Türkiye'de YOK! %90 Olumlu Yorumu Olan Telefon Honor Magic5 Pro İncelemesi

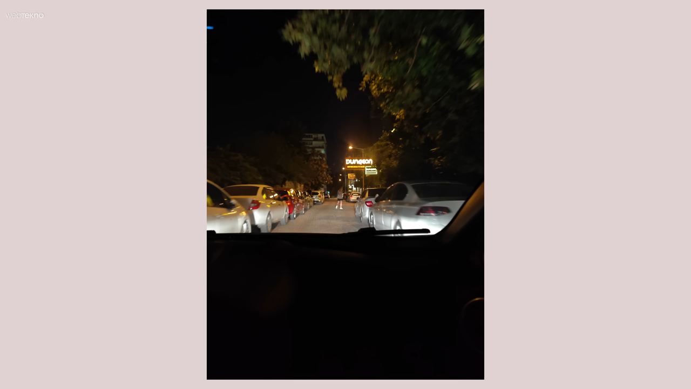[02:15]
Aynı zamanda ortam biraz karanlıksa yani kamera için uygun değilse otomatik olarak gece moduna geçiyor.